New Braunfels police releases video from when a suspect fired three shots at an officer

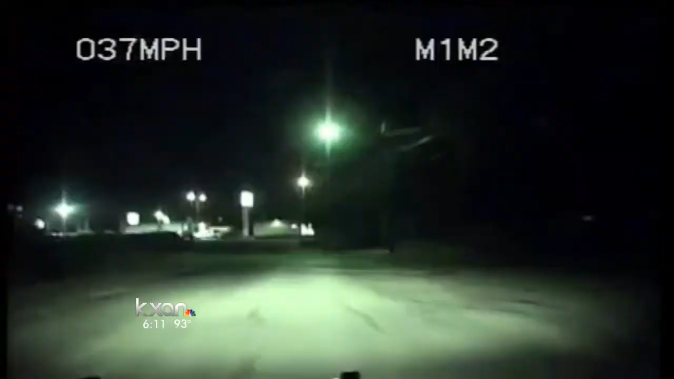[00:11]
This video was taken on the night of October 20th, 2014. Officers arrived at a home along Stonewall after getting a domestic disturbance call.
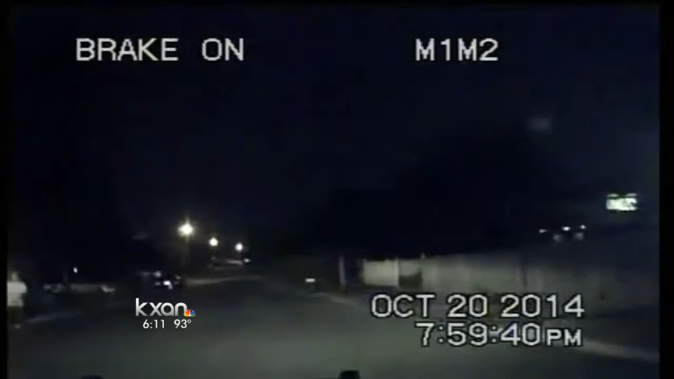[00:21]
Then they discovered Richard Vasquez standing outside of that home. All of a sudden, Vasquez takes off running. You see there on the left side of the screen. You can see him turn in the video and fire three shots directly at the officer driving. Thankfully, that officer was not hurt, and Vasquez was later caught, indicted, and convicted by a Comal County jury.